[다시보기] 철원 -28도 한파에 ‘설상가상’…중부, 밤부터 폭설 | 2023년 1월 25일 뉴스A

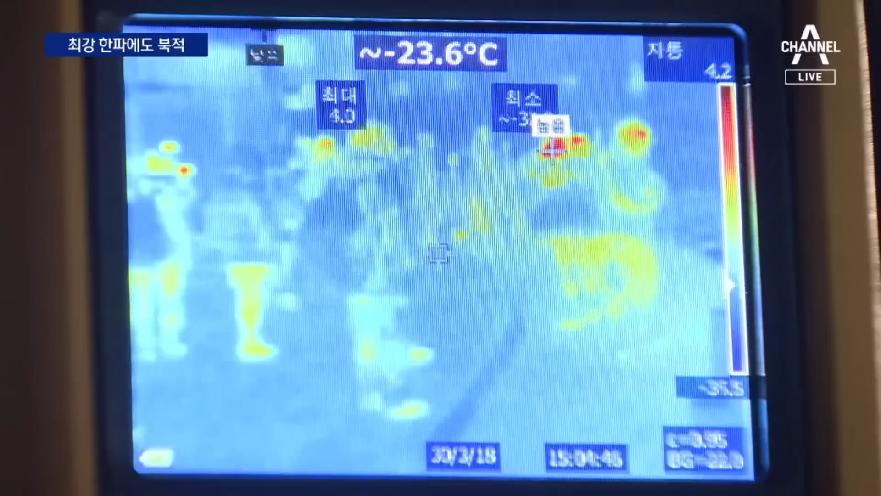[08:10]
On screen: spot -23.6°C
열화상 카메라로 촬영해보니 거리는 온통 파란색으로 나타나고 영하 24.1도까지 찍힙니다. 오늘 일할 공사장도 혹독한 시베리아나 다름없지만 하루 벌어 하루 사는 입장에선 이마저도 절박합니다.
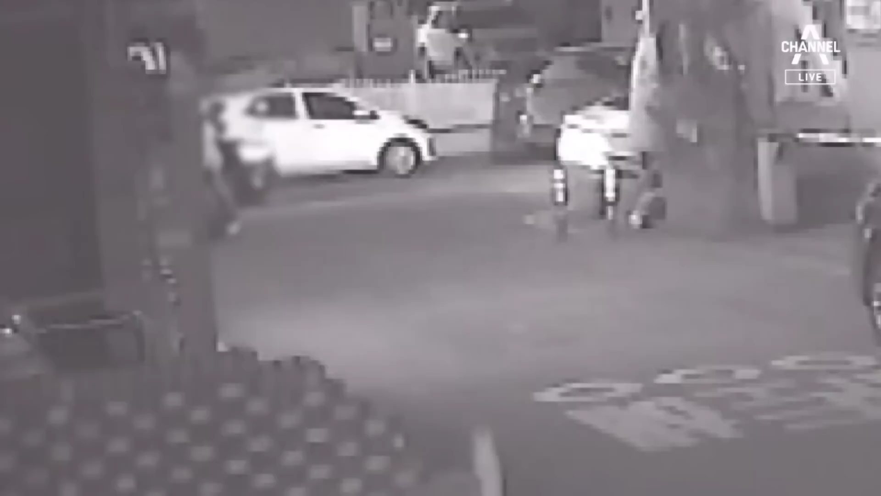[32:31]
한 남성이 여성을 붙잡아 벽에 몰고 폭행합니다. 다른 여성이 이 모습을 보고 주변에 도움을 요청합니다.
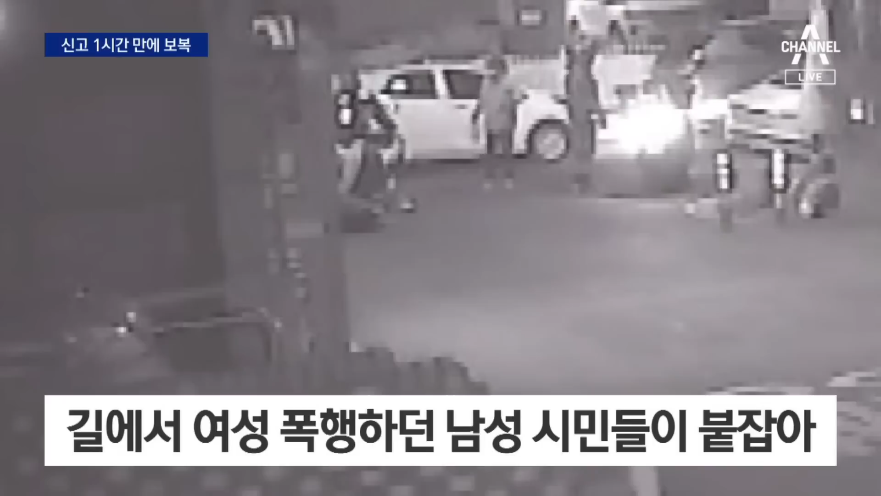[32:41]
지나던 시민들이 남성을 제압하고 도주하려는 남성을 붙잡습니다. 50대 여성이 목부위 등을 다쳤다는 신고가 접수된 건 어제저녁 7시 반쯤. 피해 여성의 옛 연인인 남성은 자신을 스토킹 범죄로 경찰에 신고하자 1시간 만에 여성이 운영하는 음식점을 찾아가 흉기를 휘둘렀습니다. 흉기에 찔린 여성은 다급히 음식점을 빠져나왔지만 상처가 깊어 멀리 도망치진 못했습니다.